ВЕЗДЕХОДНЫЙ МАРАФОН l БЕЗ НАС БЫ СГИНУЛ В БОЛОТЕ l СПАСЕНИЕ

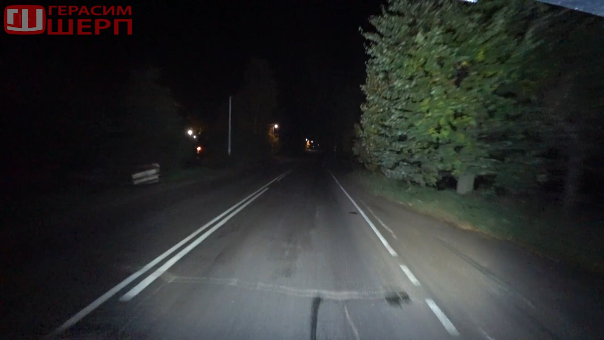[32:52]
Показали вам, что смогли, сделали доброе дело и хорошенько отдохнули. Обратно решили пройти по асфальту. Там всего-то 30 километров. Час делов.
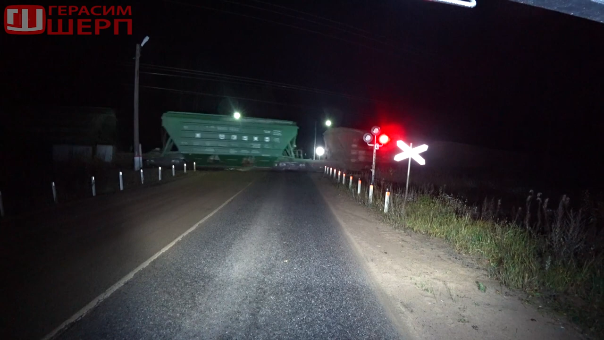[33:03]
Кстати, кто говорил, что на Шерпе нельзя по дорогам общего назначения? Вот такой замечательный вездеходный марафон. Завтра будут прекрасные кадры награждения. Я надеюсь, все финишировали и никого не осталось в болоте.